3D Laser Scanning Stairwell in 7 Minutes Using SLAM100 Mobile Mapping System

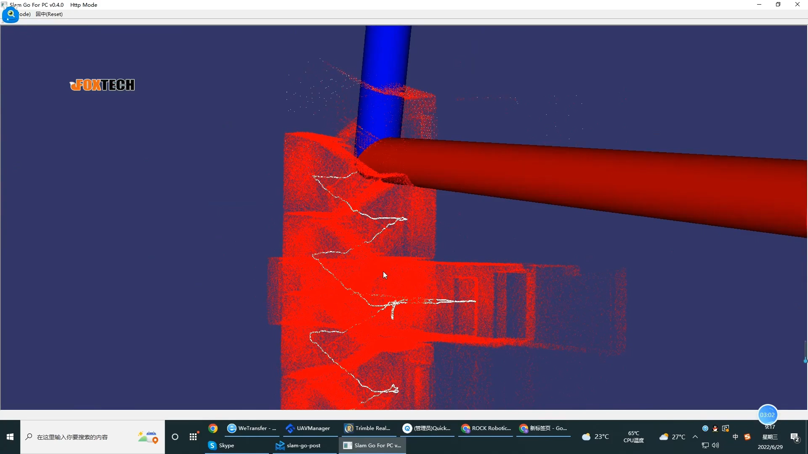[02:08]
After the data scanning, we'll use the SLAM GoPro software to process data,
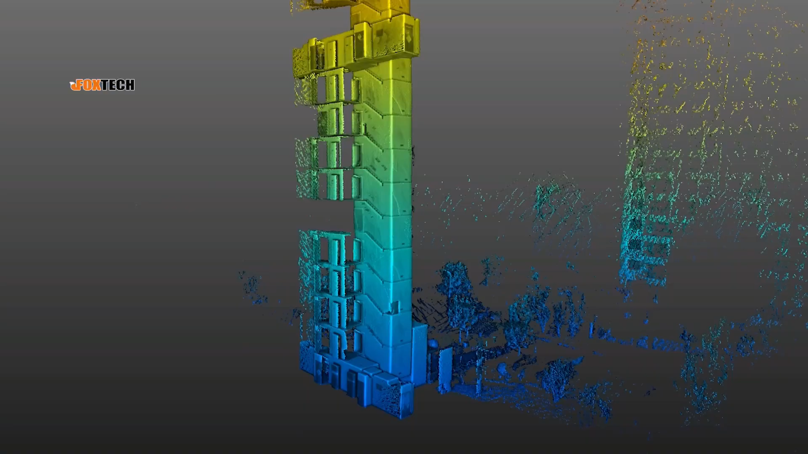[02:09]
quickly obtain high precision color point clouds and partial panoramic images,
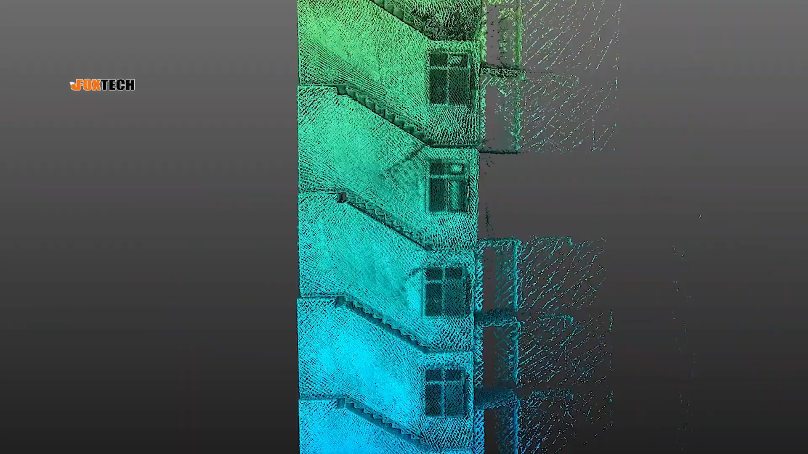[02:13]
providing accurate basic data for the stairwell renovation,